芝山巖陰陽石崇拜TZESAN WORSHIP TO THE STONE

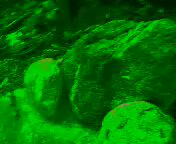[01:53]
look at the masculine stone and the female stone.
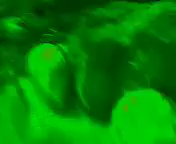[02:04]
It is very famous in Taiwan Aboriginal culture. 这地台湾平埔族的树哦，真出名哈。这台湾平埔族哦，非常出名的石头崇拜哈，这是阴阳石嘛哈。Several.Stones,
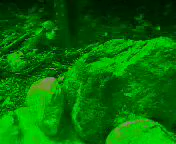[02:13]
rock,
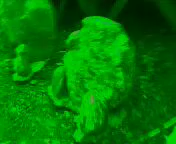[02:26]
okay. It's also big stones, okay.